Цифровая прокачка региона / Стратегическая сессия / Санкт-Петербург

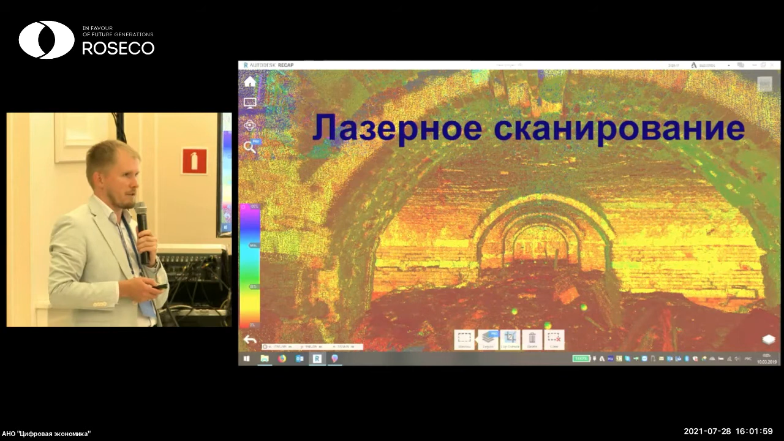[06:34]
как мы применяли у себя технологии информационного моделирования в наших относительно небольших строительных объектах, чтобы достичь тех самых BIM-юзус и тех самых целей, которые были озвучены вначале.
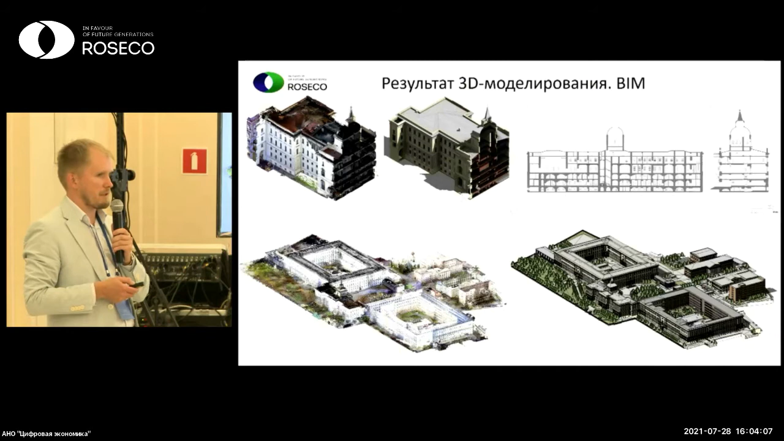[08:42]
Большой объект достаточно значительное время заняло моделирование. Но после такого моделирования мы имеем нефальсифицируемые и абсолютно точно отражающие реальность результаты по геометрии объекта. Делать с ними что?
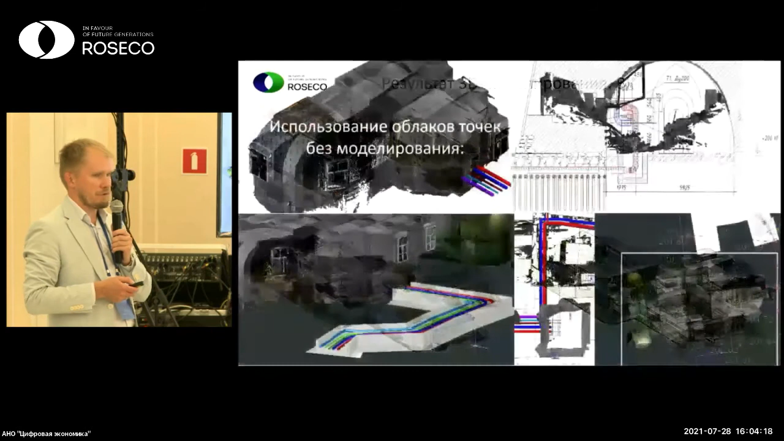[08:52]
Ну, дальше, наверное, уже тут тоже вопросов не вызывает. Можно и без всякого моделирования проектировать, например, инженерные сети прямо в облаках точек, которые результатом лазерного сканирования являются.
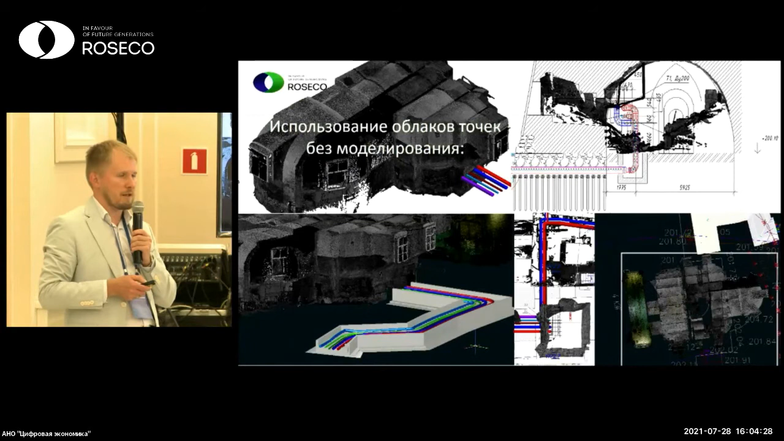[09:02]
И это позволяет тоже более хорошо координировать новое со старым, существующее с проектируемым.
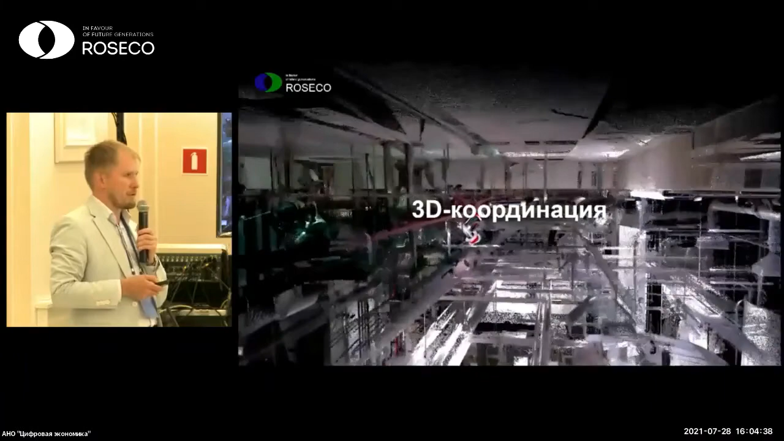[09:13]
И еще один BIMUSE, это 3D-координация, когда мы на стройплощадке должны закоординировать уже новые проектные решения с тем,
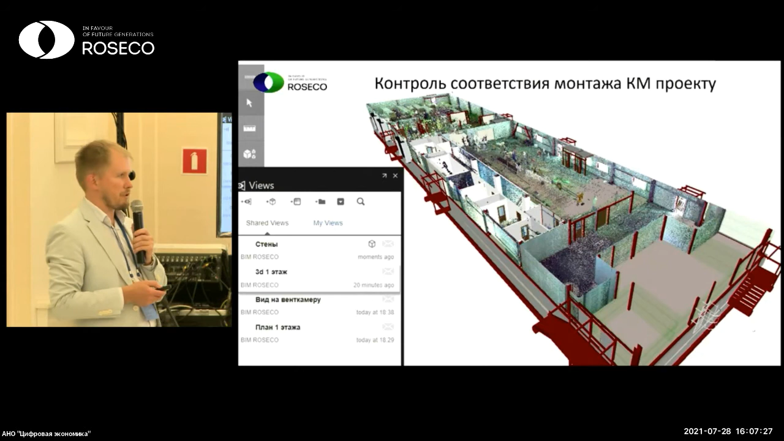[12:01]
Ну и про 4D-моделирование тоже был у нас кейс, когда заказчик очень беспокоился, что работы по подвесу
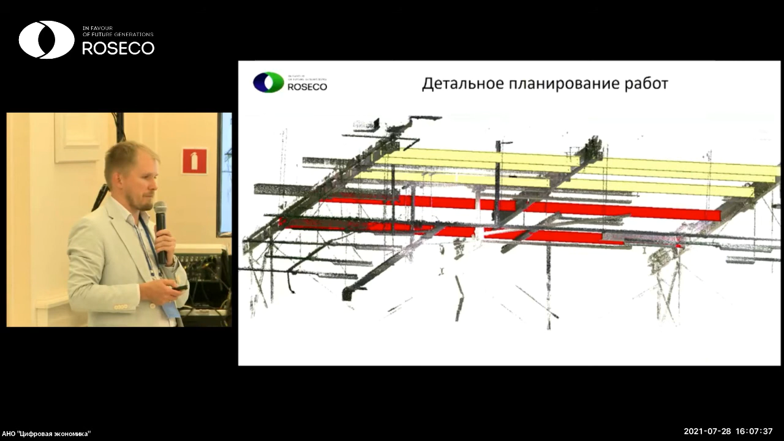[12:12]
нового грузоподъемного механизма над действующим конвейером могут быть невыполнены в графике в шатдаун на заводе. Шатдаун – это две недели, когда промышленное предприятие не выпускает продукцию, за это время происходят все преобразования, которые невозможно выполнить на работающем заводе.
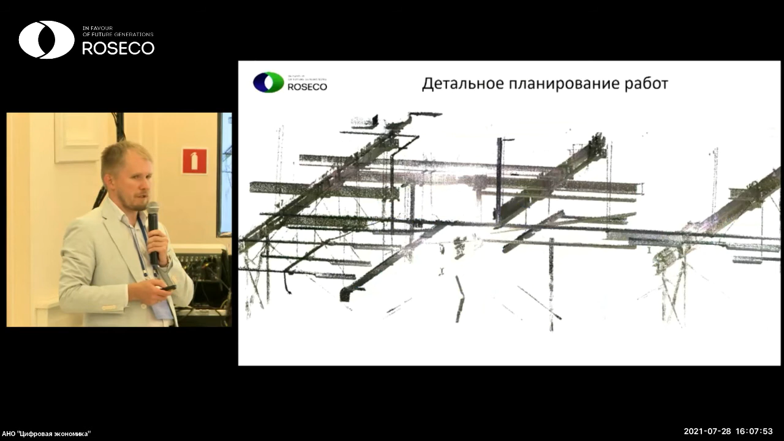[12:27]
И мы перед шатдауном, соответственно,
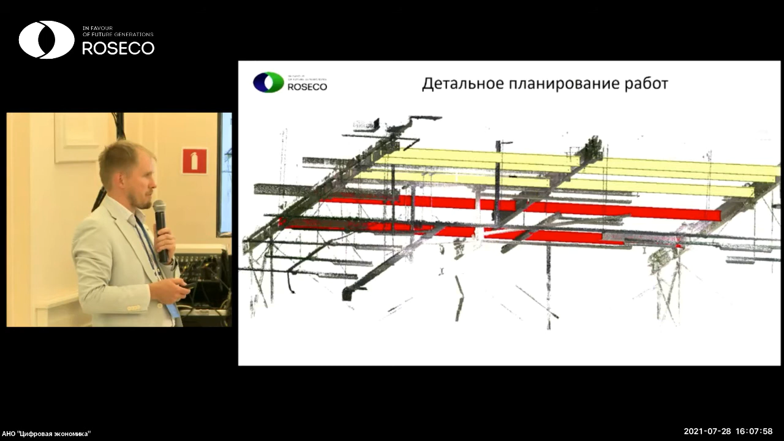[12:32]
нашему заказчику предоставляли вот такую модель, где мы, во-первых, гарантировали по модели, что лазерное сканирование подтверждает, что все наши новые конструкции влезут, куда им положено влезть,
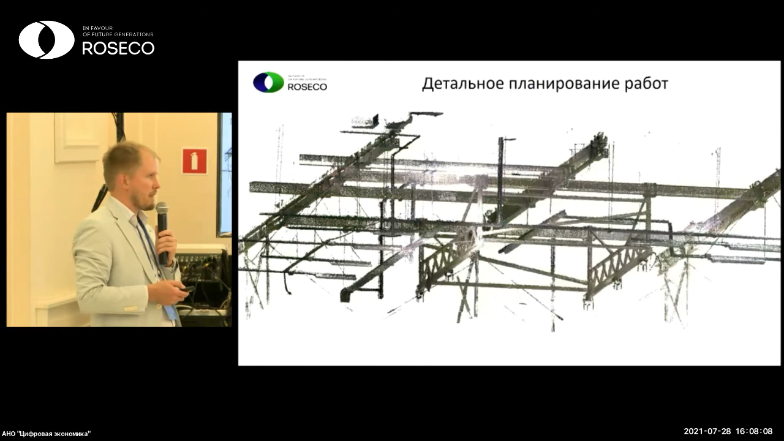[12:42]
а затем визуализировали процесс именно, какие конструкции в какой срок монтируются с детальным подневным графиком,